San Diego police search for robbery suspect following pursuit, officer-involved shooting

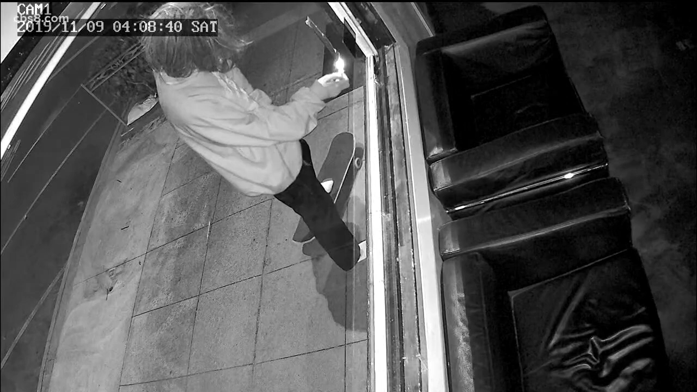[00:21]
At 4.08 Saturday morning, an arsonist seen riding up on his skateboard with his hair covering his face tapes an incinerator to the window of the newly South Bay Blackwater tattoo shop in Ocean Beach.
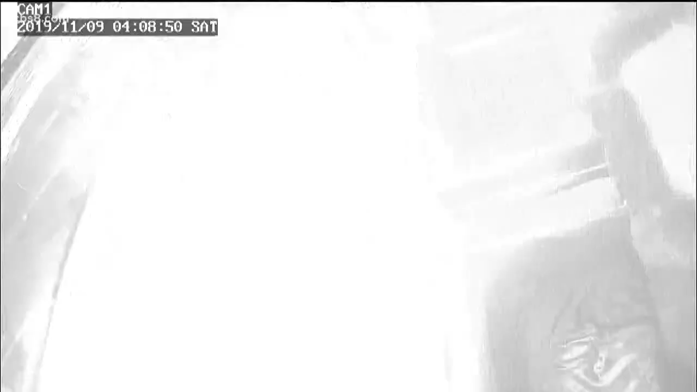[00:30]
Ten seconds later, you hear the explosion and a hole blown out.
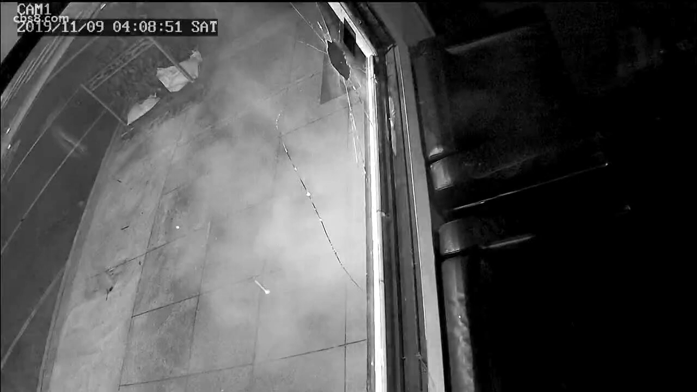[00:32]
I was actually relieved that I had the cameras.